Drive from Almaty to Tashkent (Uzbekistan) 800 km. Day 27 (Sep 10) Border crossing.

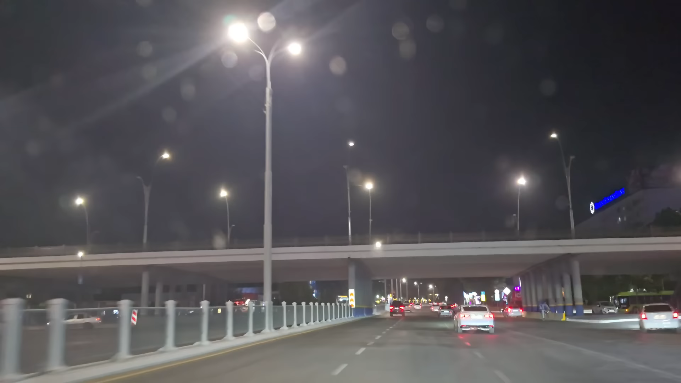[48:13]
था तो यहां गाड़ी चाने में ऐसा लग रहे है जैसे हम इंडिया में गाड़ी चला रहे है फराटेदार लोग लेन भी चेंज कर रहेते हैं
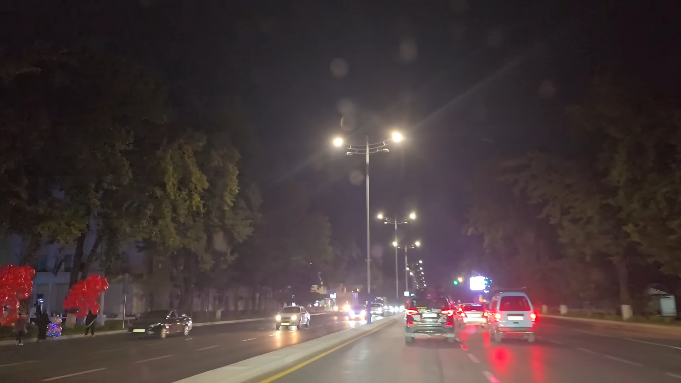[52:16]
मिलते हैं फिर होटल में पहुंचने के बाद मैं आपको होटल दिखाता हूं होटल का नाम बताता हूं और अपना रूम दिखाऊंगा
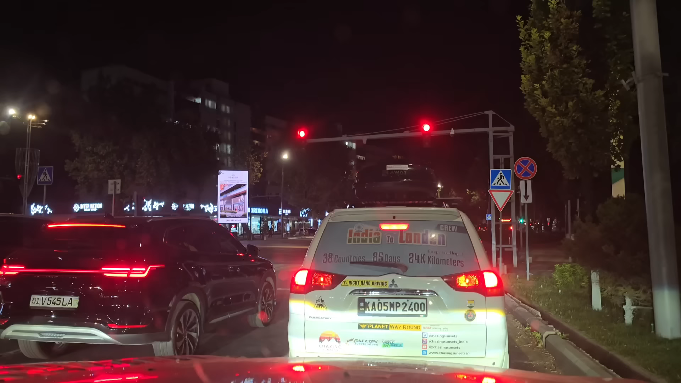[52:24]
यह शहर भी ताशकंद अच्छा लग रहा है काफी सामने देखो किता बड़ा वो टीवी लगा हूँ है उस प्रेट्विटिसमेंट चल रहा है और हमें यहां से लेना है कुछ भी नहीं लेना सीधा ही लेना था कि लेन में तो ऐसे आए था रोई कि हम टर्न लेंगे अब श्यायद होटल आने वाला
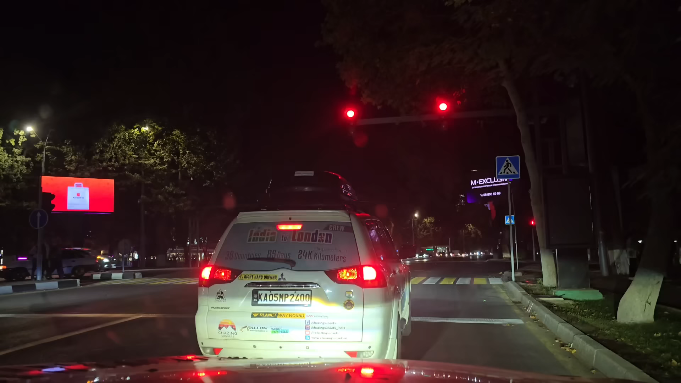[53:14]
कि दोनों तरफ काफी पेड़ है में ऑर यह थोड़ा ना इंडिया की तरह ही लग रहा है मतलब ज्यादा डेवलप नहीं है यह बहुत ज्यादा अंड़ डैवलप नहीं है ठीक है अ कि तो जो दिल्ली में आपके पाषए एरिया जना उसकी तरह लग रहा है जिसेक नॉ� अबी तक
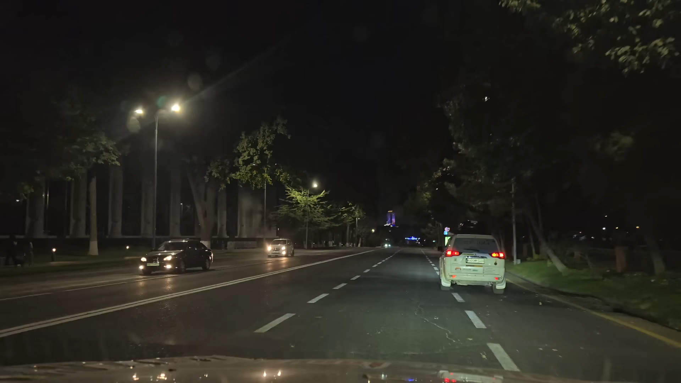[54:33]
तो ही धीरे कर लिया अपनी गाड़ी, लेफ्ट में जैसे रिजर बैंक ऑफ इंडिया न, ऐसी कोई ग्रांड सी बिल्डिंग है, अभी क्योंकि मैं गाड़ी चला रहा हूं तो मैं अभी आपको कैमरी को दूदर नहीं कर रहा हूं, अरे
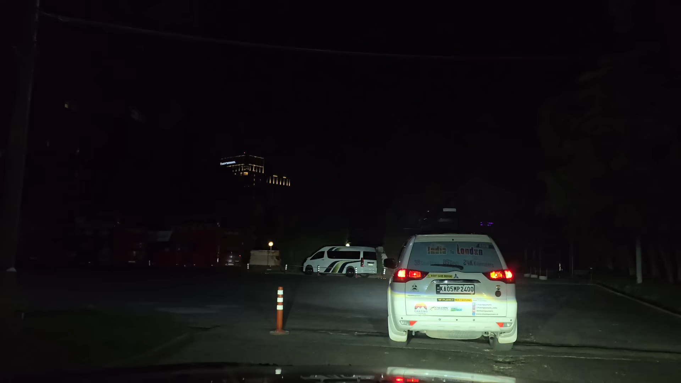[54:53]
क्य अरे मेरे को लग रहा है कि अरे उपर अली डबल डग करना उसमें विंडो नहीं है,
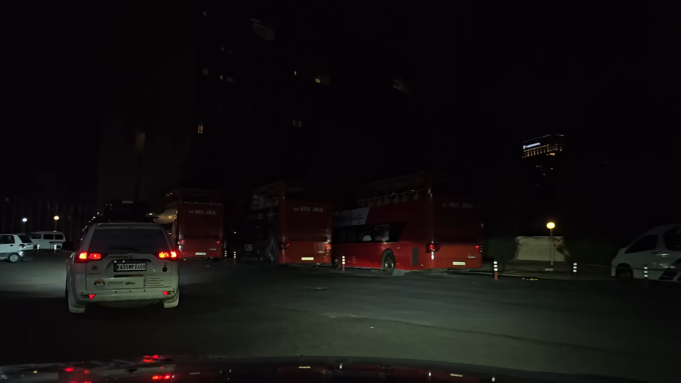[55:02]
मतलब ग्लासी नहीं है, क्या ये लोकल शेहर घुमानी के लिए है, एक, दो, तीन, रेट कलर की है ये, ये वही वही वही वही बासा है,
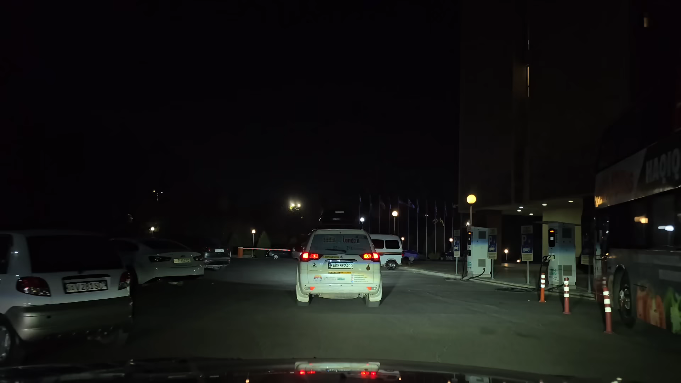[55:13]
होटल ग्रैंड काफी ग्रैंड लग रहा है,